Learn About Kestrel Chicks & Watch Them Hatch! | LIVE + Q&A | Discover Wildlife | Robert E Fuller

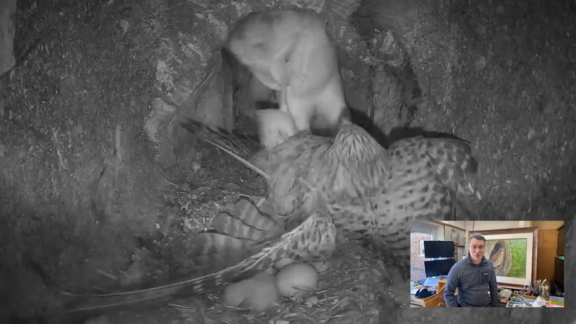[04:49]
entering the nest we think this is willow and what she's wanting to do is to take that nest site over and you can see she's grabbing the female kestrel sending the egg scattering again and the chicks these chicks are tiny very vulnerable at this stage and uh luckily mrs
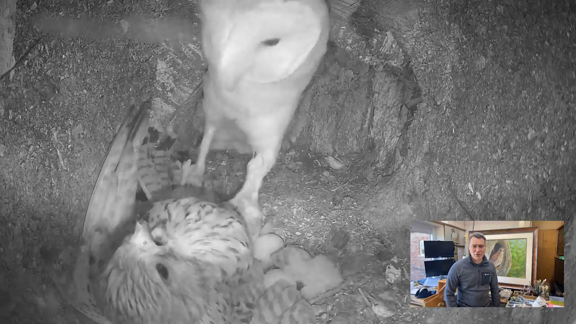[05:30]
moves here she's got hold of the barn owl's feet both of her feet so she's disabled that barn owl and
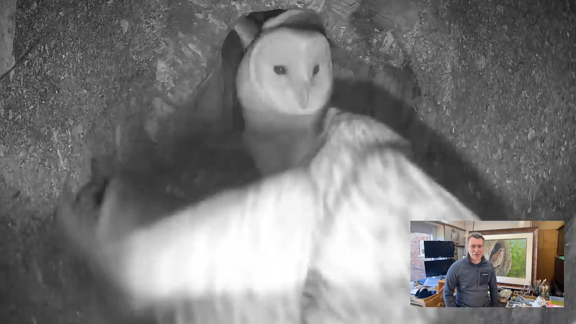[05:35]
no matter how hard the barn owl struggles that kestrel has got hold of her really tight and uh she evicts that barn owl yet again so this is really dramatic so the female barn owl is just simply looking for a nest site and trying to push the kestrel out we've got the chicks a little bit scattered there which the female kestrel sees that and she gathers those chicks back up underneath herself and then we've got an egg to one side